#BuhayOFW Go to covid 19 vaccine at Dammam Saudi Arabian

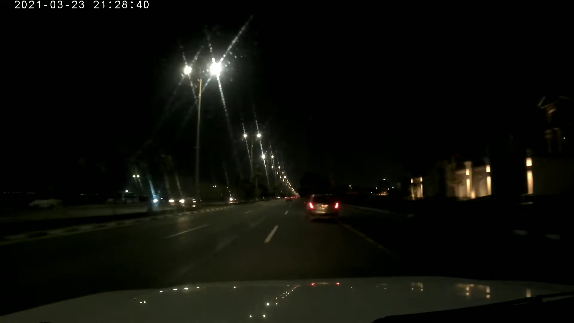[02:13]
At ito'y undawi na sa aking paruroonan. Ito yung dinadaanan ko. At madilim na kasi yung ano ko, schedule. Alas 18 ng gabi. Kaya ito, undawi na. Watch na lang kung anong kalabasan nito ngayon. Yala, everything is okay guys. At Miguel of Chateau sa all OFW panman kayong solok ng mundo.